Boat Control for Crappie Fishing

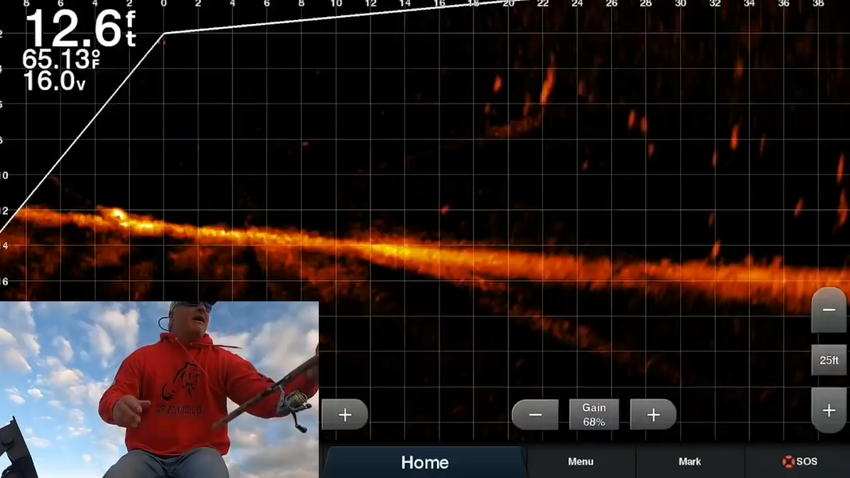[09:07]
On screen: depth 12.6 ft, water 65.13°F
I'm going to try this, uh, new color from Bandido Jigs right here. Blue steel with that pink head.
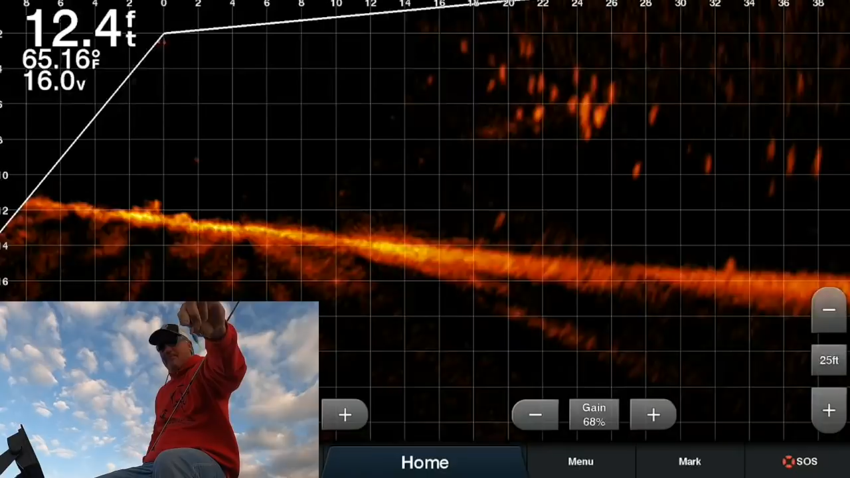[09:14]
On screen: depth 12.4 ft, water 65.16°F
That looks pretty hot. We're going to see what that looks like. I had to carry out. Look, there it is right there. I want you to do a good throw.
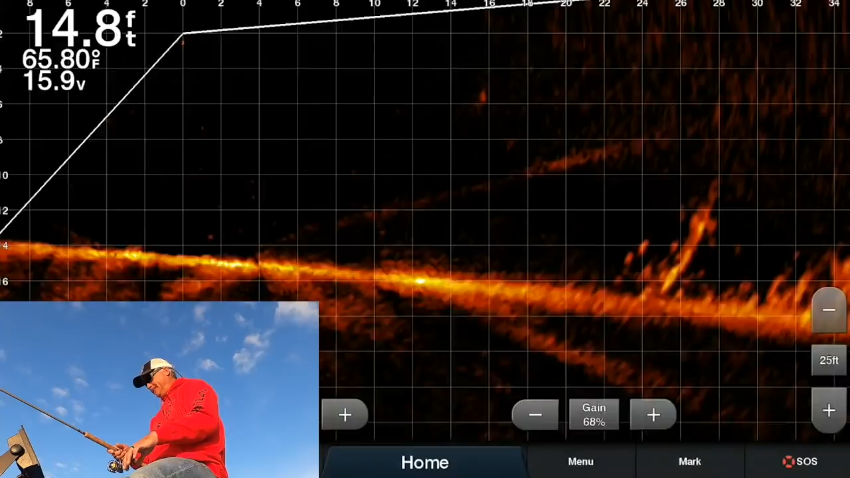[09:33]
On screen: depth 14.8 ft, water 65.80°F
There I am coming in. It's going to go all the way down there this time.
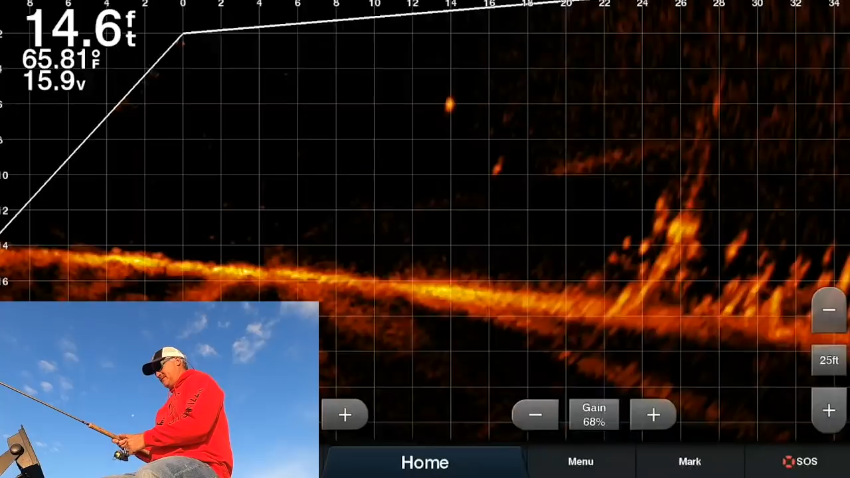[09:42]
On screen: depth 14.6 ft, water 65.81°F
And there it was right away.
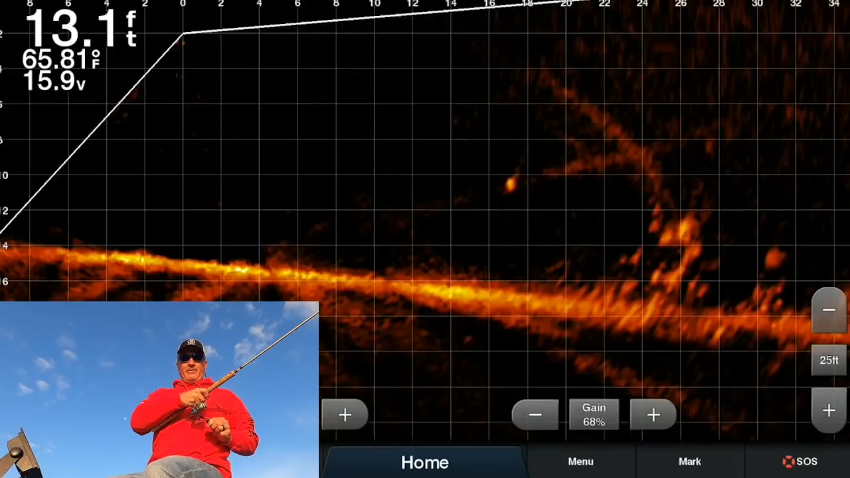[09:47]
On screen: depth 13.1 ft, water 65.81°F
First cast with the 3lbfishing one.